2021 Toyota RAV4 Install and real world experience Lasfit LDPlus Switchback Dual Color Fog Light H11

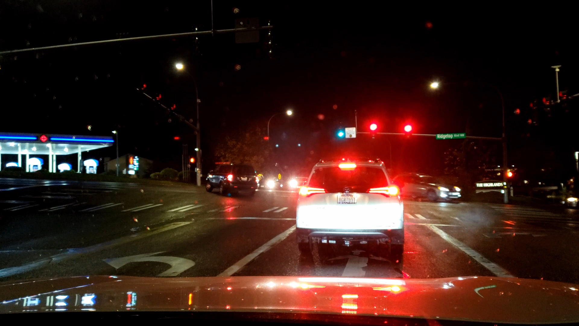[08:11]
And in a moment, we will turn on the Lasfit LDPlus and we will check the 6000K color temperature, which is the white one basically, and I'll turn them on in a moment. Okay, so now I'll turn on the fog lights.
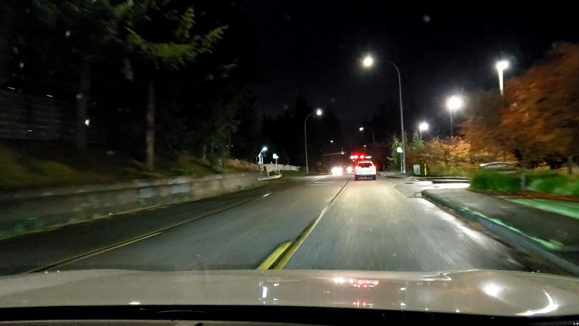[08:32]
These are the 6000K color temperature. The road is wet right now, which is kind of good for this particular test. I'm driving a little slow right now. I'm trying to get that car ahead of us.
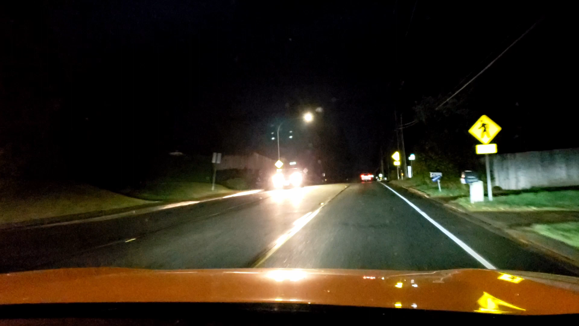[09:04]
So now, if we want to get the yellow, which is the 3000 Kelvin, color temperature, we just simply turn them off, then we're gonna turn them back on, and now we have the yellow fog lights. Awesome. I love it, and they're bright too. They are very helpful.
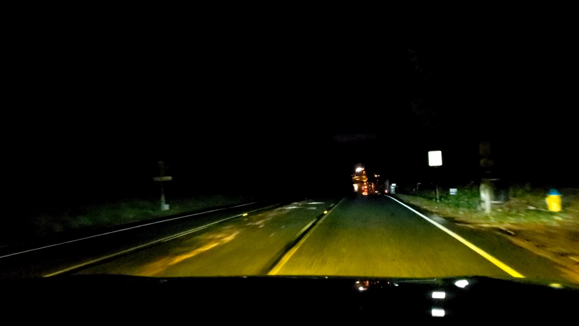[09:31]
I can see better also, especially with the wet roads. This yellow color kills it. Yeah, they're nice. So we're just gonna do a quick drive in here, but there you have it. That's how bright they are. They are very bright. I hope the camera can see that. If we want them to turn white, turn them off.
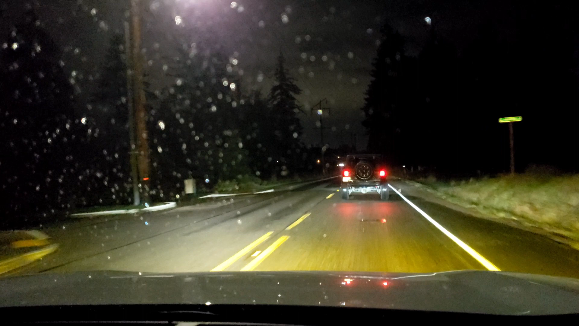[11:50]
Again, on wet roads like this, at dark and dark, yeah, use the yellow one. You'll see better. It's definitely better.